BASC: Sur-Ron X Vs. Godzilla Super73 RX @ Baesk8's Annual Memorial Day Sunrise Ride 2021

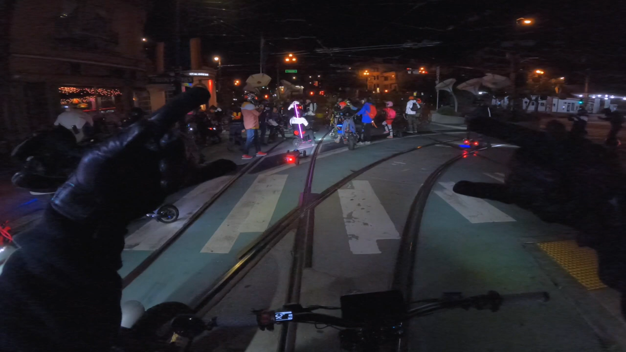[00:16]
Damn. This is about to be crazy.
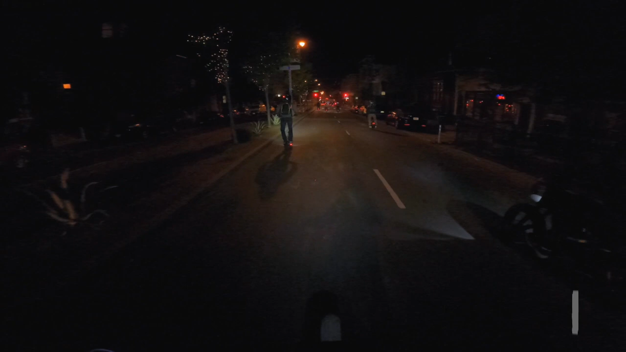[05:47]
We'll be going up to Twin Peaks, riding through downtown San Francisco. Might head up the Golden Gate Bridge. Looks like people are splitting off already.
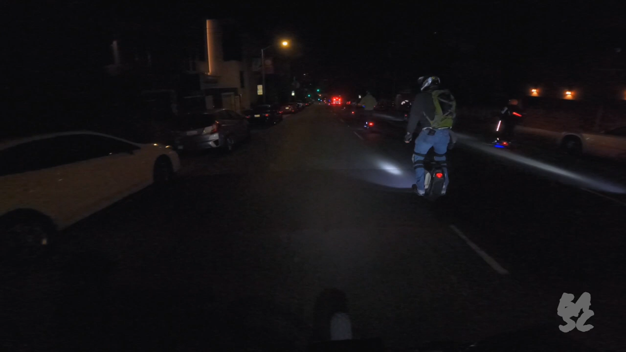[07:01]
So it looks like the main group has already split off a little bit. Gonna have to do a little bit of catching up already. Oh, there goes some of them.
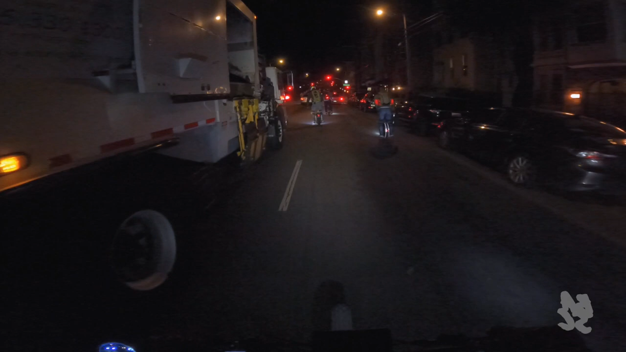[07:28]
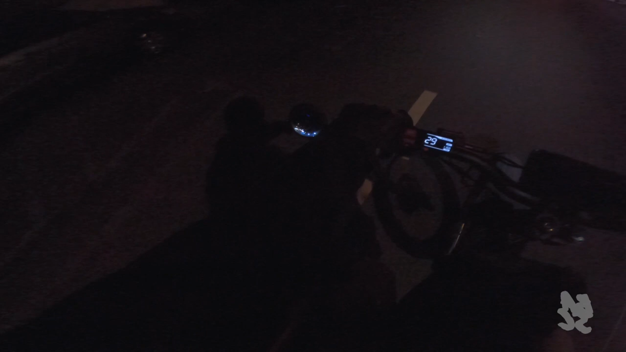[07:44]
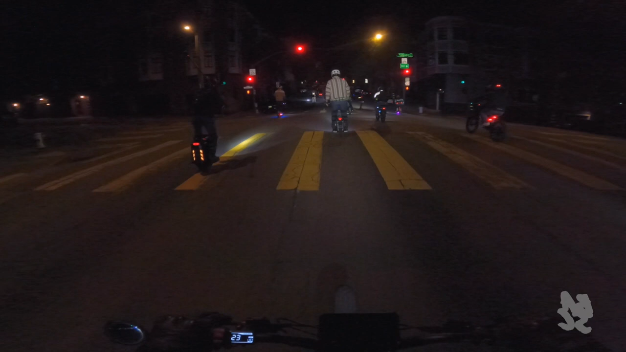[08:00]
This ride is not going to be for those who don't like illegal activities. I can't even count how many red lights we done ran already, and we just got started, folks. So if you don't like what's happening so far, you might want to go ahead and change this one, because it's going to be a whole lot more of this.
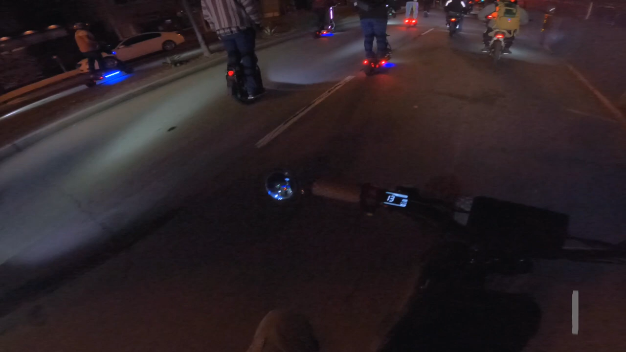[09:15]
There's a little scooter with the glow stick on the back of it.
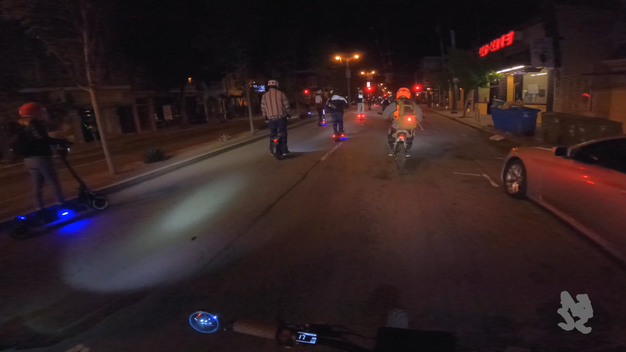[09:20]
Looks fun. Yeah, so I didn't do a count. We gotta be 60, 80 deep. 4 o'clock in the morning, Memorial Day. 2021.
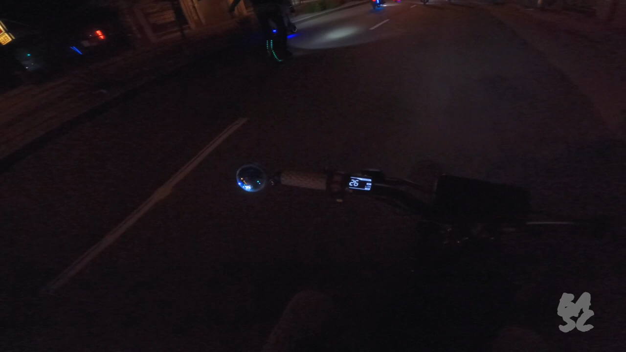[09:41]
The rides are definitely coming back. People are coming back out.
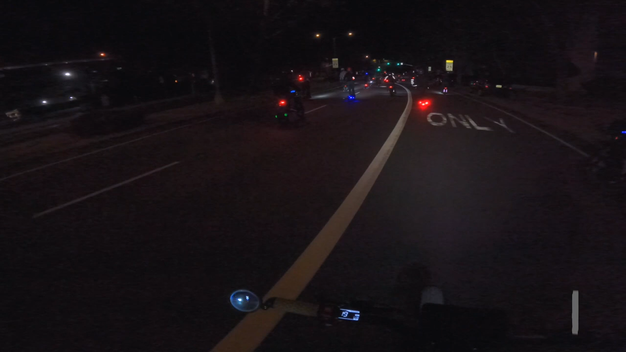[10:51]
Couple of onyxes out here. Look at that thing. I don't know if you can see it in the dark. Looks like a Batmobile scooter.